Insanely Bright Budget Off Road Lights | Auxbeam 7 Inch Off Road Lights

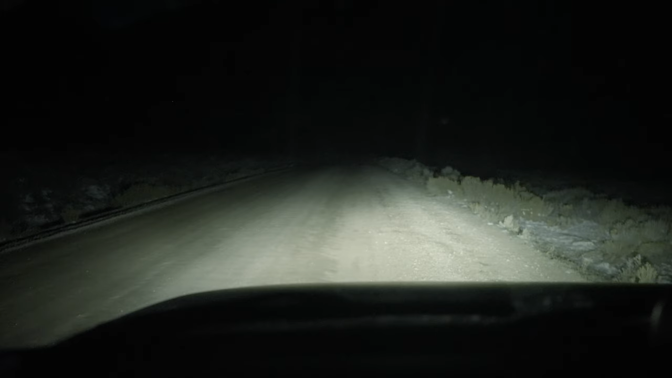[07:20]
tune that down and then my brights which i consider bright compared to what i had before and then the new spot beams and i will go a little farther down this road so you can really see how these look so these lights have a pretty unique um beam pattern and i didn't know about it at first but now that i've used it it's actually pretty useful so we'll get right to that so on the far hill here you can see the beam pattern and it's very rectangular almost